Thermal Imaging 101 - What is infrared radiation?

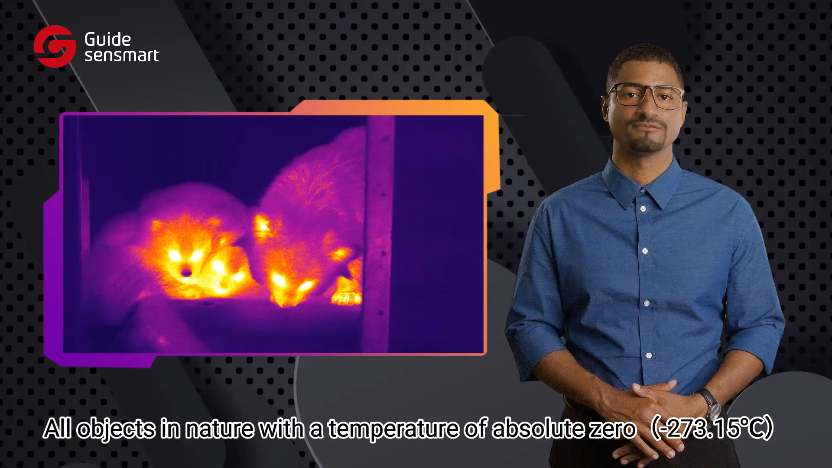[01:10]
All objects in nature with a temperature of absolute zero-emmet infrared rays. This form of radiation is essentially thermal radiation, a type of electromagnetic wave produced by the thermal motion of molecules within matter.